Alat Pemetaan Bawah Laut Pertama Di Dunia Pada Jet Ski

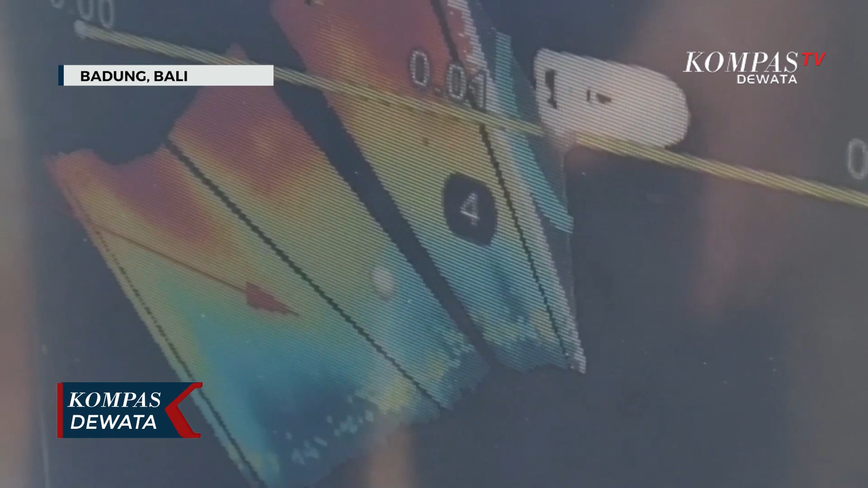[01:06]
Jadi multibim ekosonder ini sering digunakan untuk mendukung operasi search and rescue.